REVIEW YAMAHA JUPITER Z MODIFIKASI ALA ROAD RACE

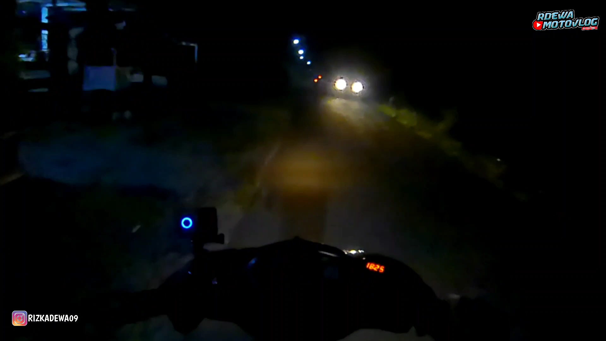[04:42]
oke ini suaranya buat jalan-jalan dan jalan-jalannya terlalu malam karena ada kendala ya jalan-jalan santai malam minggu mumpung malam minggu buat jalan-jalan modip rotus
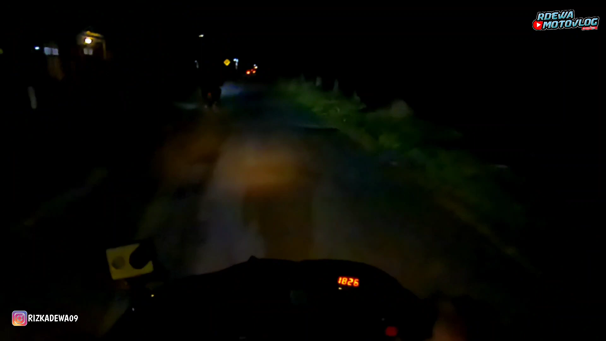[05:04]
kenjaran ramai malam minggu motor rotus beda pelajar ya ini masih di pedesaan belum berkota jadi
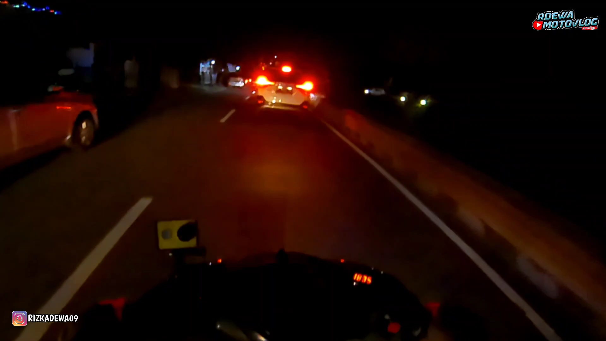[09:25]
cukup lumayan rame ini malam ini oke, jadi sampai disini dulu video dari aku jangan lupa like, komen, subscribe di video fotoglop see you